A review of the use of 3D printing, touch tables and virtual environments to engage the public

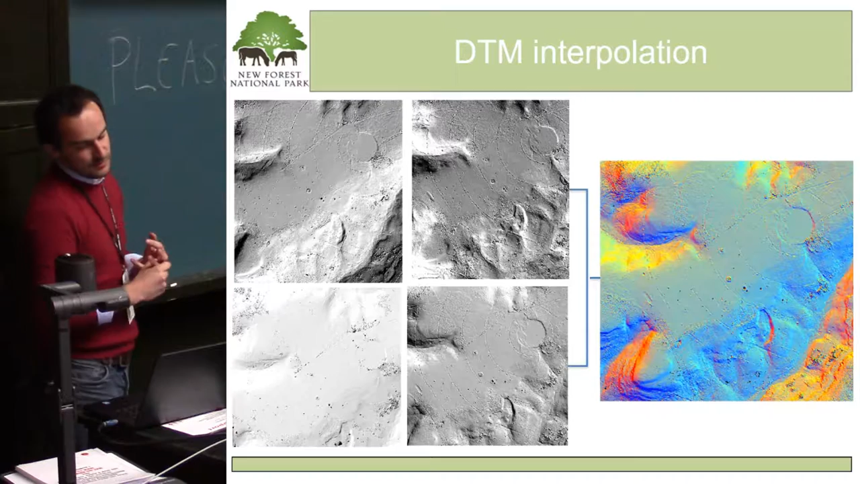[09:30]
we can identify different features within a particular area. Why we don't rely on one hill shade, we do multiple hill shades and then put that through a principle component to make sure we have all the information on that image. So we went about three different approaches.
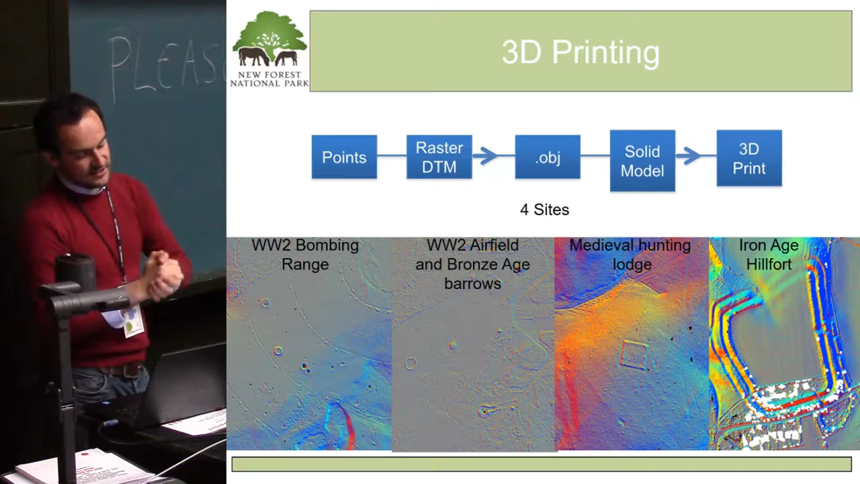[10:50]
We went through a process of converting the LiDAR data from points to raster DTM to an OBJ, creating a solid model within the computer software and then printing that out. And we picked four sites of interest to engage the public.
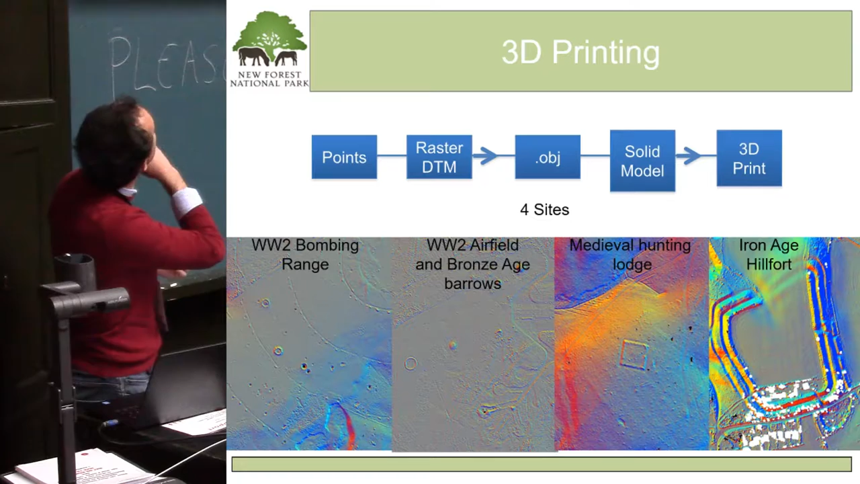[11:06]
The first of which was the Second World War bombing range, which actually walked, which has a lovely plateau along the top. It's quite a flat area.
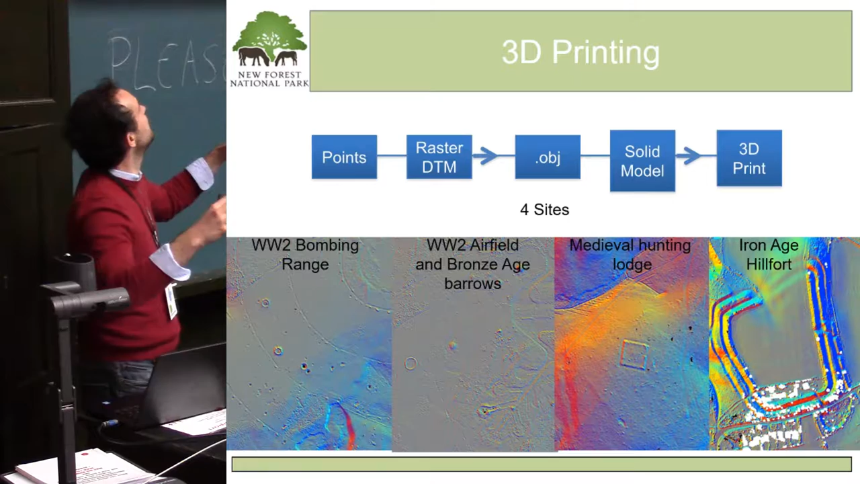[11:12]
There are very discreet features from concentric chalk bombing
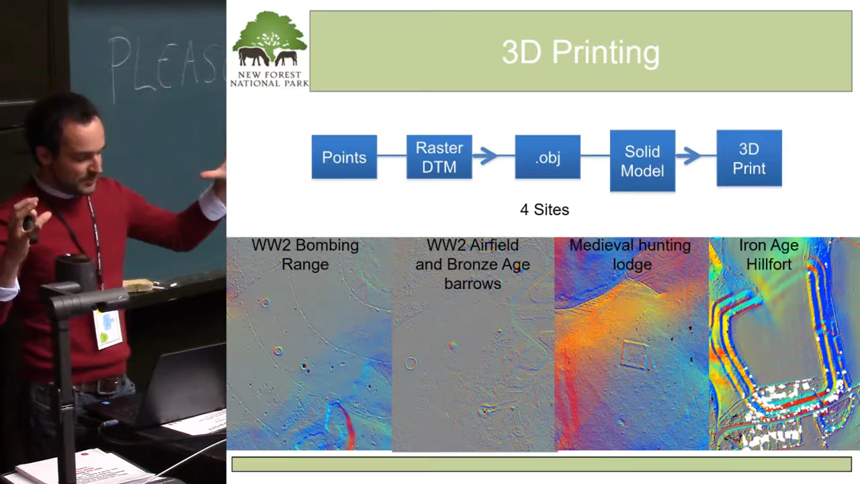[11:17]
rings and bomb craters, which you can see just here. But it also has a very sharp escarpment along the side. And so the terrain itself changes quite dramatically. The second one we chose was Beaulieu Airfield. So we have a section here of the boundary track around Beaulieu Airfield and the runway coming in from the east here.
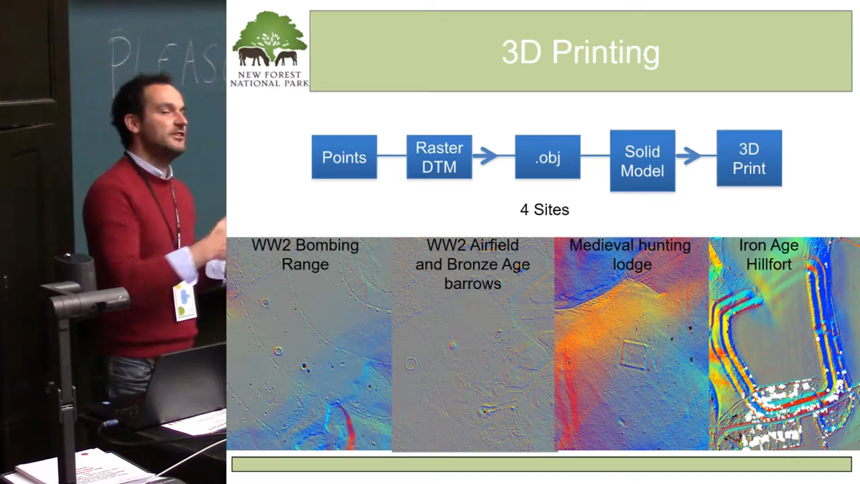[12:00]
And the number of Bronze Age round burrows and the second round bore blowing target. And again, the reason we chose this area, although it's not wooded, it's a very flat area and you'll get to see that in a second. And we wanted to show people that even very flat area, very small undulations, we can pick up archaeological features.
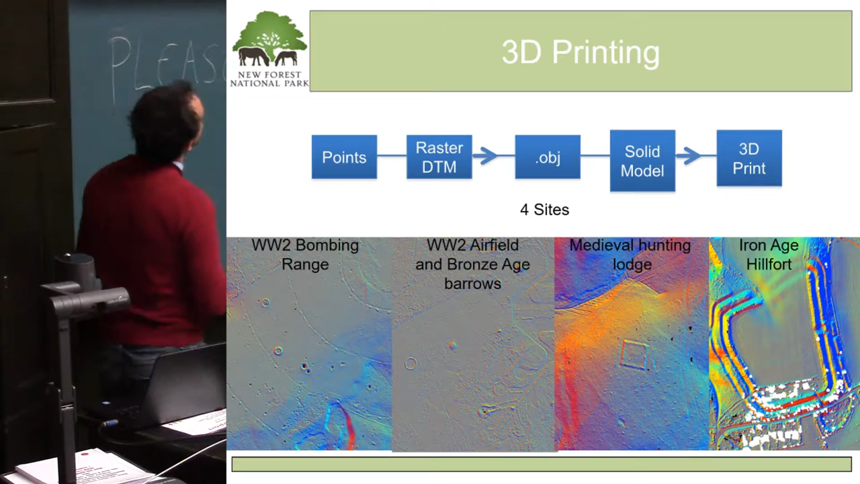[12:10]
The third site was this medieval hunting lodge due to its location on a prominent hill point. And also this is a very heavily forested woodland to help people understand that we can see these sorts of features underneath the trees.
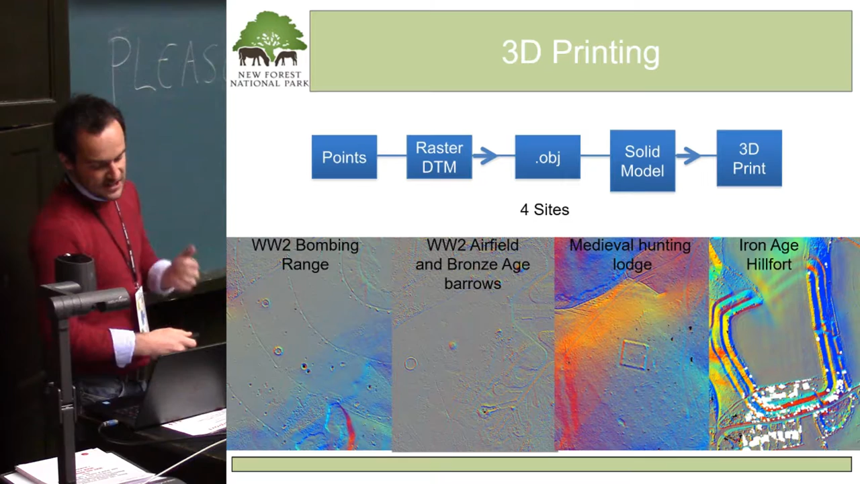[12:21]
And the final one was this Iron Age, this lovely Iron Age hillport,
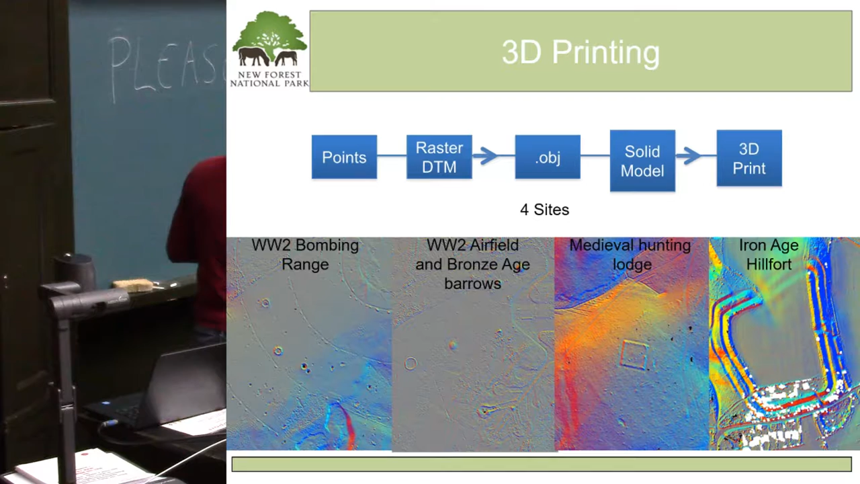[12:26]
the Buckham Grims, where we've seen some ploughing take place.
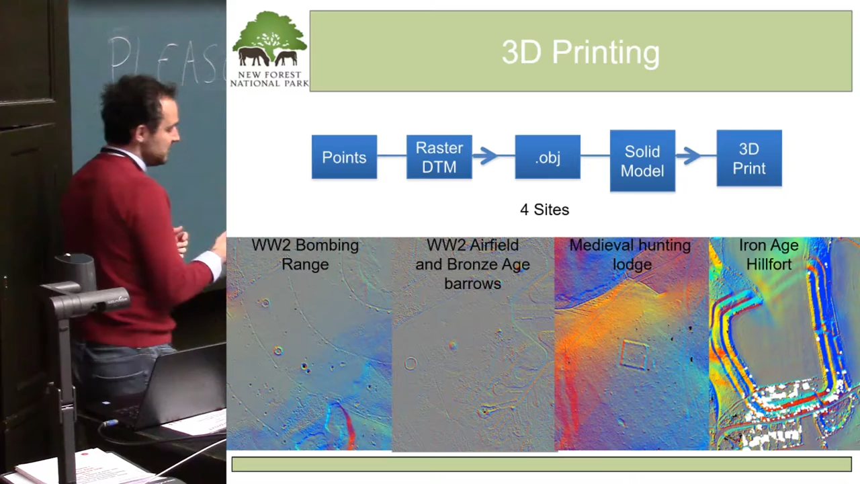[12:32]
And the area itself is predominantly covered by trees. So there are the four sites. The other thing that I've had to mention as well, the Ashley Walk site here on the left.
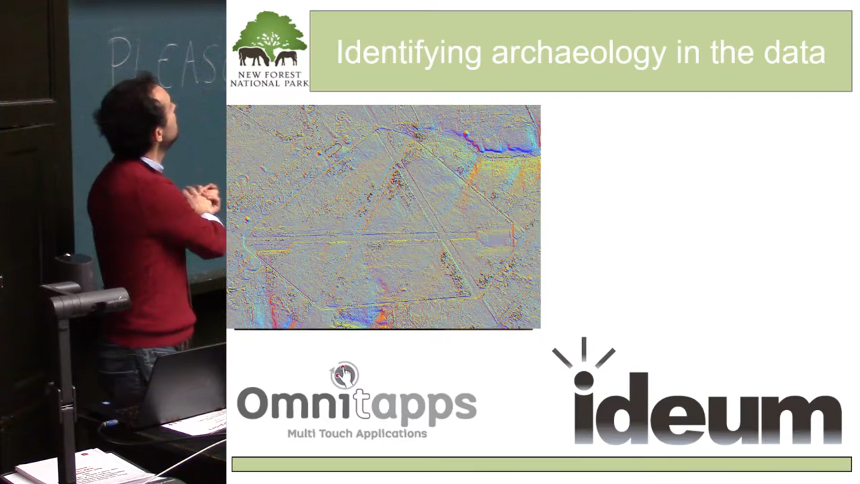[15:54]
they were provided with this image.
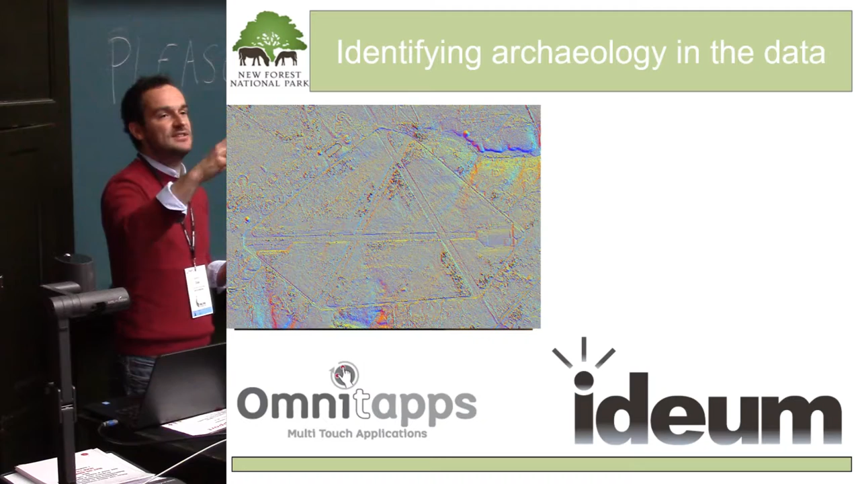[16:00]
They were given a key to say, if you think it's a bank, use a red line. If you think it's a ditch, use a blue line. If you think it's an extraction pit or a cup, use a green line.
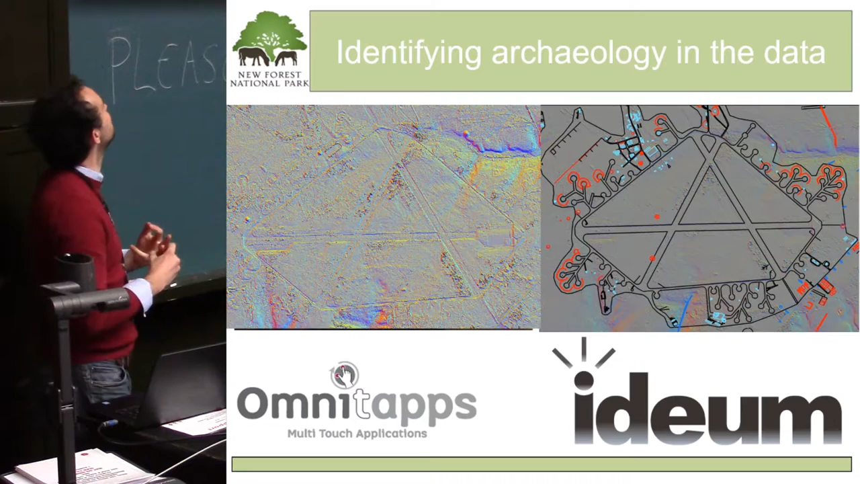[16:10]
And we were getting, I mean, this is a particularly good one, I believe it's probably my colleague, but we were getting some good interpretations. So again, people could sit there and do a bit of on-chair archaeology and try and interpret the lidar data for themselves.
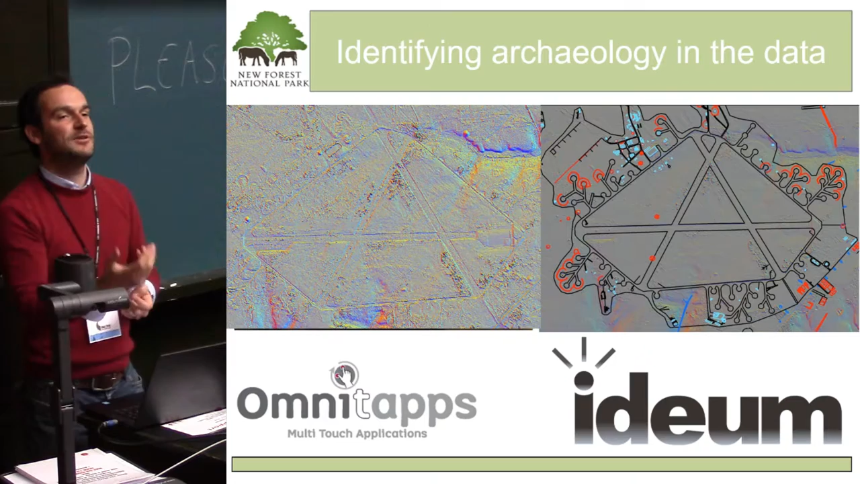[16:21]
And once they'd done that, they could click on a button and compare what they'd done with our interpretation of the data, see what we'd missed and what they'd missed.